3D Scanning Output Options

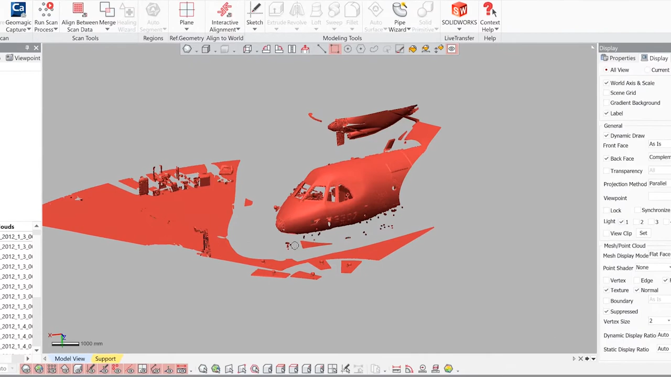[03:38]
this scan right here this is a single scan you can see it's the front of an aircraft
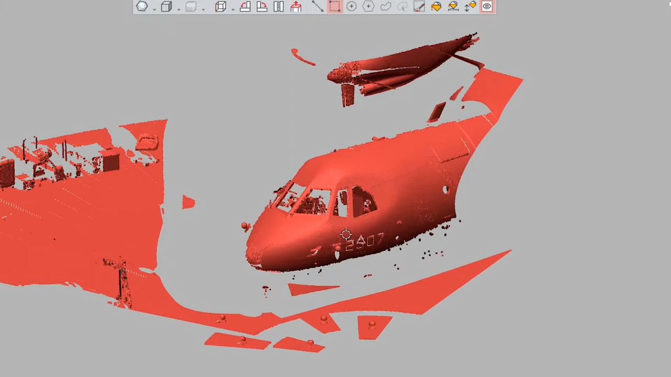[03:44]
this was done by a long-range scanner now from a distance it looks you know pretty solid like it's a solid geometry but you're going to notice as i zoom in let's come up here on the nose and as i get in really really close
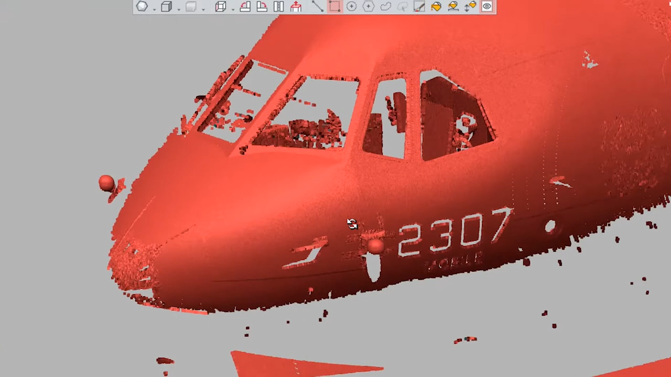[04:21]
density scan so it will from a distance uh you know look solid but it's not it's just points and if i turn on some of the other scans what you'll
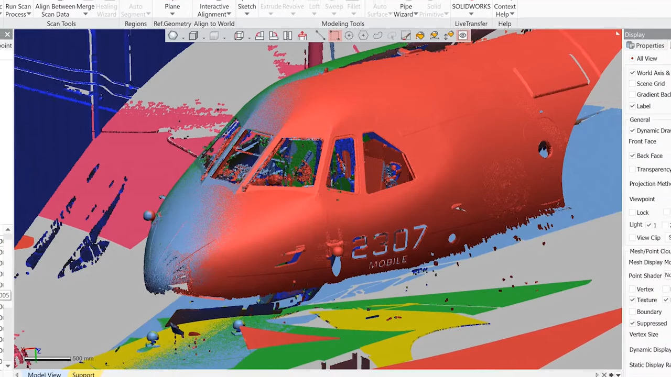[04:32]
notice is none of them are lined up so that's typical of a long-range scanner you'll take all the scans from different orientations and then you'll go through a whole process of aligning
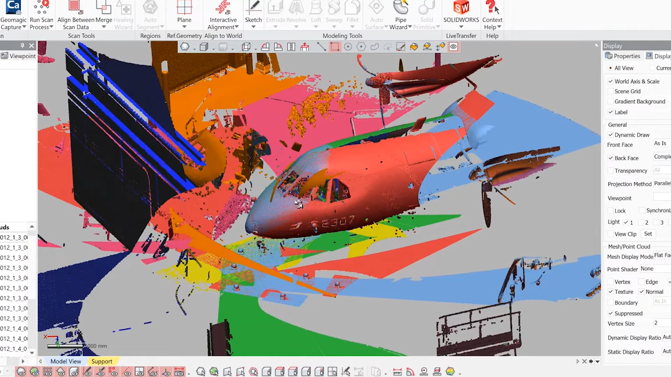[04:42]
it and cleaning it up and then once you get that all aligned then
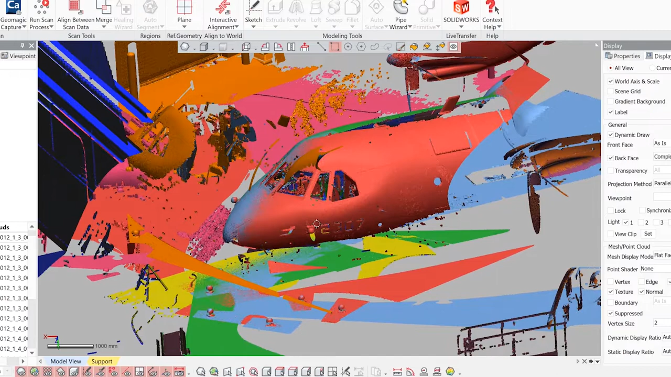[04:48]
typically you're going to convert that to a polygon model so let's take a look at that all
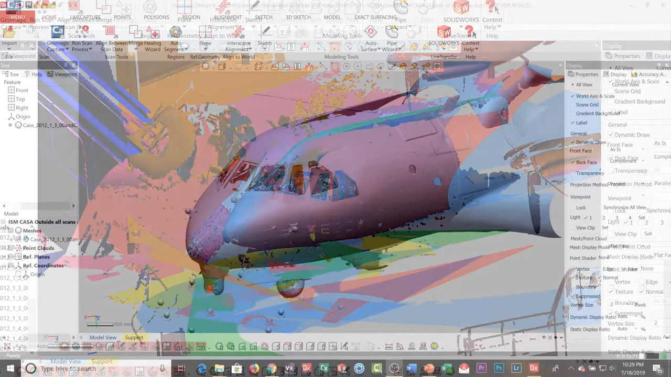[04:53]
right so now i've loaded in the result of taking all of
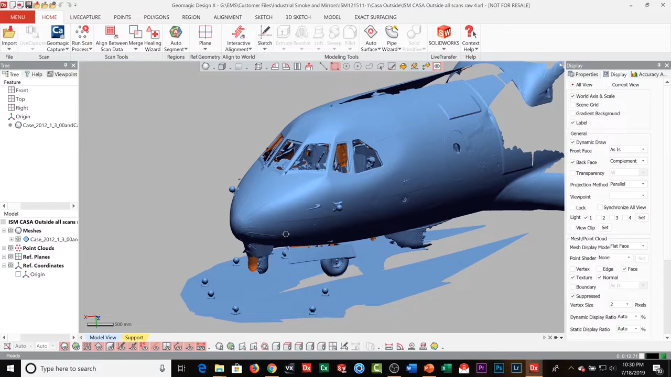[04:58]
those 3d scans in point cloud format aligning them all and then merging them together into a polygon mesh which again is basically triangles so now you can look at it the surfaces you know it's not as flat it's more reflective because you have those faces but if i come in and zoom in
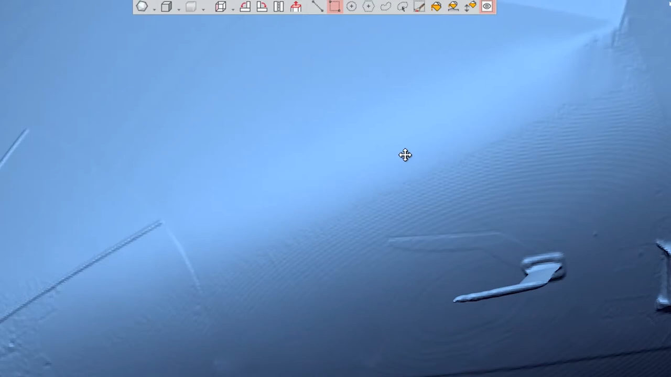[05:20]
you're going to see it it remains you know solid or you're having a face on
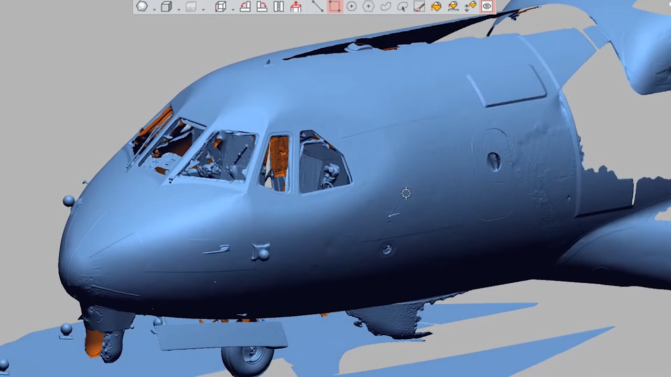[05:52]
okay so let's talk about point clouds and polygon meshes and the fact that they are not cad files and that's one of the biggest misconceptions when you saw that airplane from a distance you'd look at that and it looks nice and rendered but it is not cad and the definition of cad to me is there's really no geometry intelligence meaning there's no planes there's no
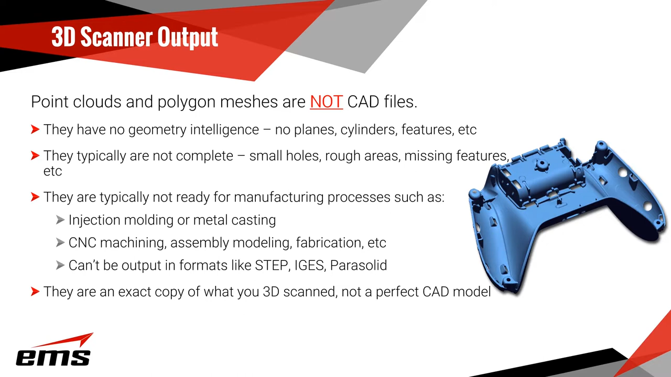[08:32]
we have to go through is to take this polygon data which is not real cad and turn it into cad and there's a whole process to do that and we're going to talk about that
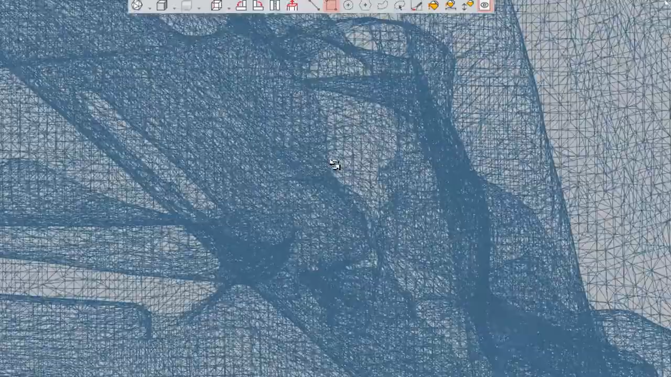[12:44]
little hard to see here let's but um that's what you